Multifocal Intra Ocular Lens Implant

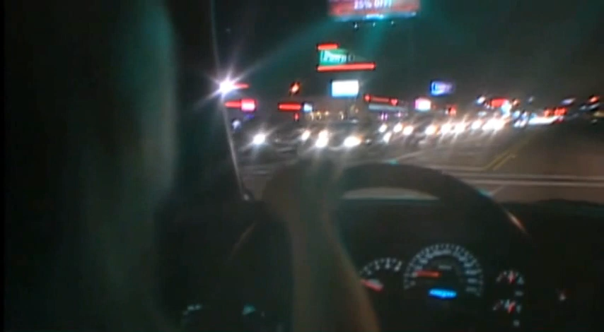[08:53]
such as halos and glare from lights at night, that are more common than with a monofocal IOL. Halos are rings of light that you may notice when looking directly at a source of light, such as oncoming carhead lights.